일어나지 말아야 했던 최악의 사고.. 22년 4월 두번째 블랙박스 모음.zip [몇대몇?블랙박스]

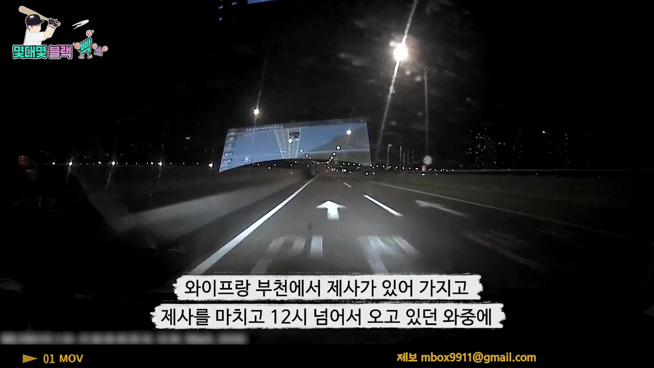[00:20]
그날 아침에 인천대교에서 25살 남자가 떨어졌어가지고 구조된 일이 있었어요. 그리고 얼마 전에도 인천대교에서 사람이 떨어지는 일이 몇 번 있었어가지고 왜 이렇게 다들 하고 죽고 이러냐 그런 얘기를 하면서 진입했는데 사람을 목격하게 된거죠. 순간대로 잘못 봤나 하면서 봤는데 여성분의 스마트폰 불빛이 보이더라구요. 놀랬죠. 무서웠죠.
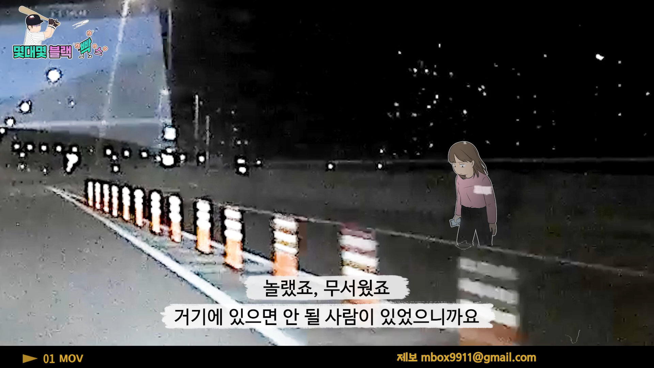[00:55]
거기에 있으면 안 될 사람이 있었으니까요. 새벽 늦은 시간에 거기를 걷는다는 게 안 좋은 생각이 들더라구요.